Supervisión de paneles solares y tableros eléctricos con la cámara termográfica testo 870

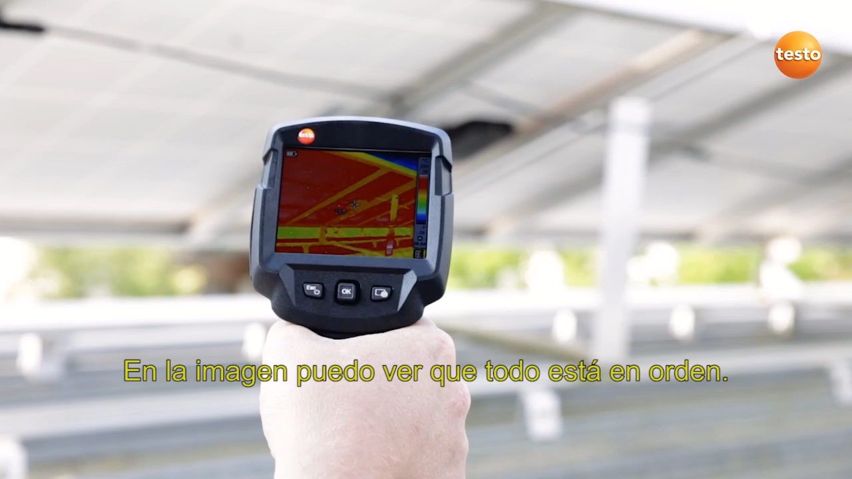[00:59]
I can see in the image that everything's fine. We've now checked everything on the roof.
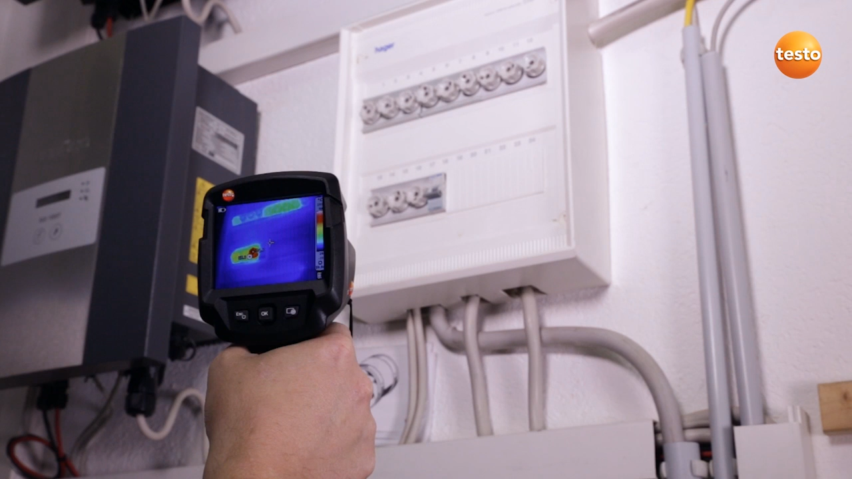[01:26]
One of the power inverter's fuses is showing a temperature of over 60 degrees Celsius and needs to be watched.
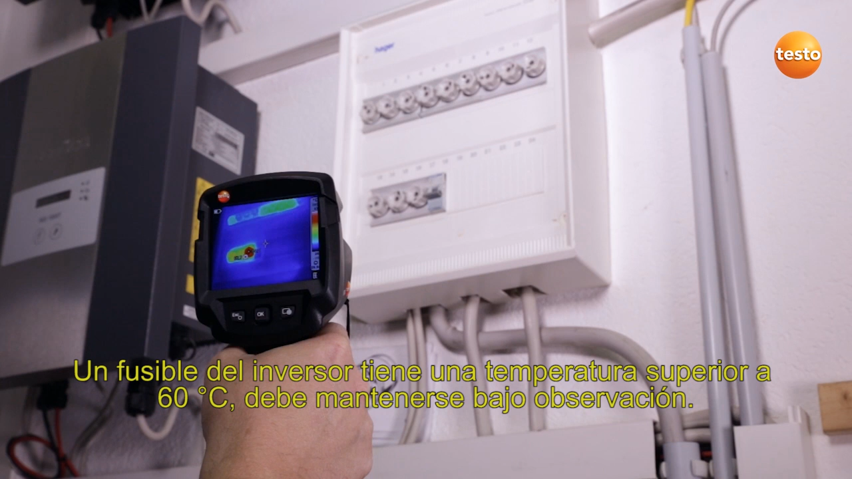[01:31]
I'm now going upstairs to check the photovoltaic system's meter cabinet.
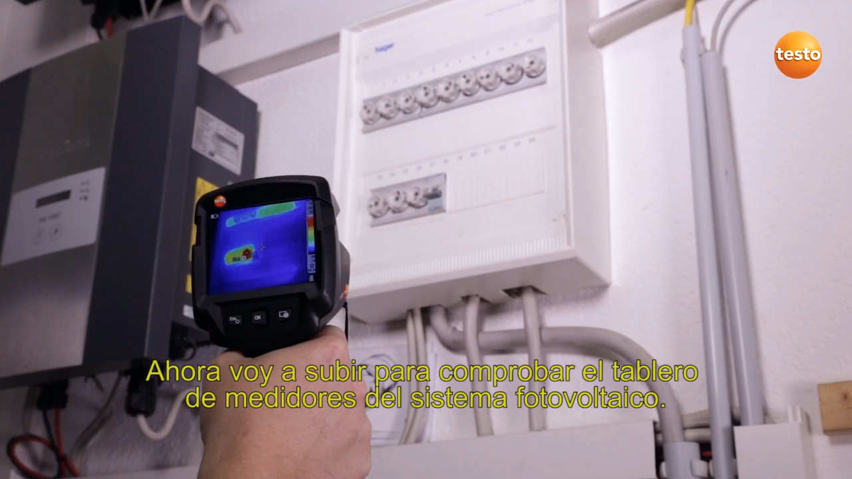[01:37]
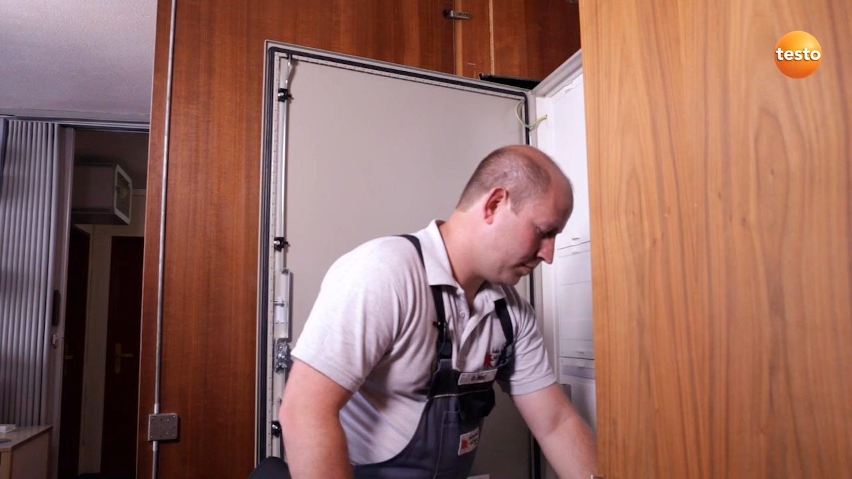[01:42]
Here I'm testing the connections to a contactor.
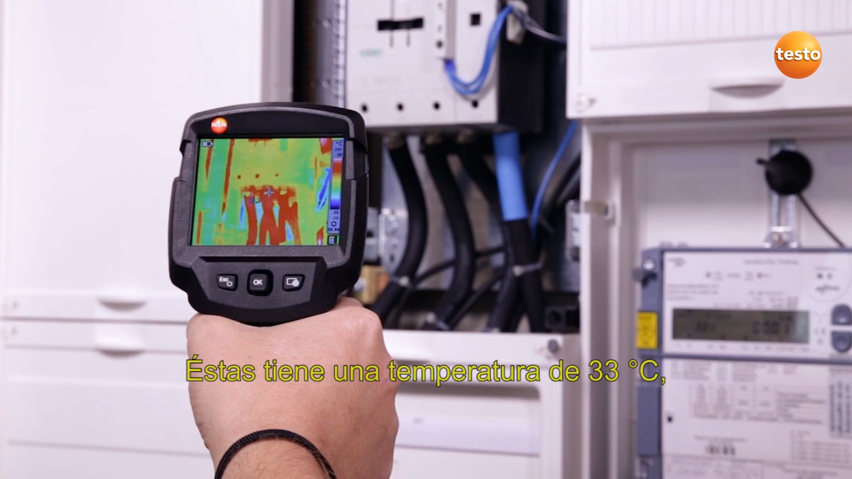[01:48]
They show 33 degrees Celsius, which is okay.
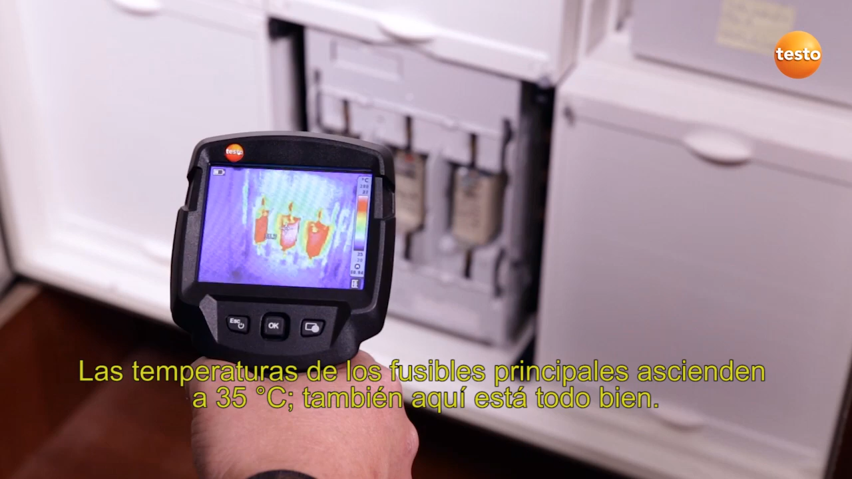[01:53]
The temperature of the main breakers is 35 degrees Celsius. Here, too, everything's in order.
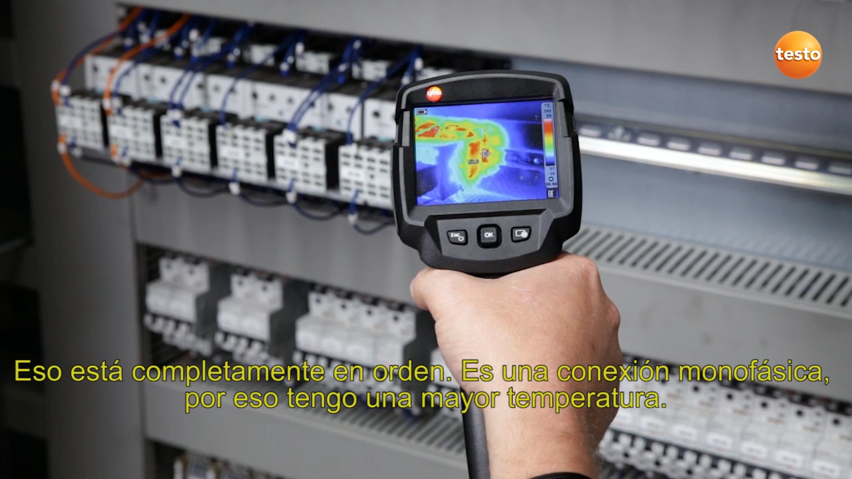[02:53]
That's okay, as it's a uniphase connection, which causes the higher temperature. The motor contactor switch has a temperature of 56 degrees Celsius on the exit side, so we need to keep an eye on that.
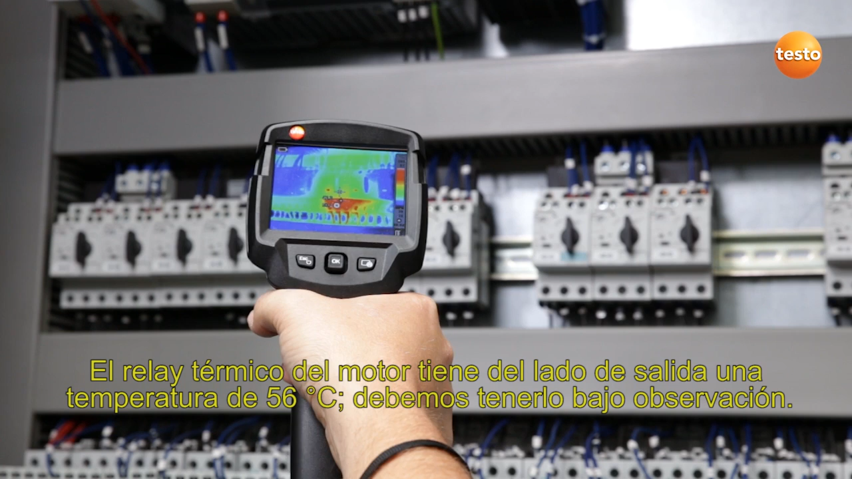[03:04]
This contactor has a temperature of 60 degrees Celsius.